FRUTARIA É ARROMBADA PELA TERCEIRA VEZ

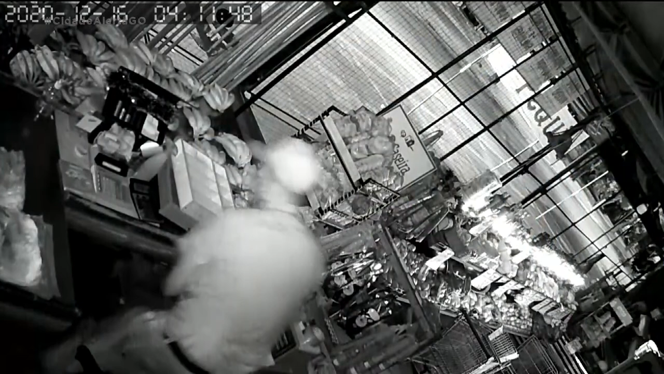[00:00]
O rapaz ficou à vontade para pegar o que quis. As cenas registraram tudo.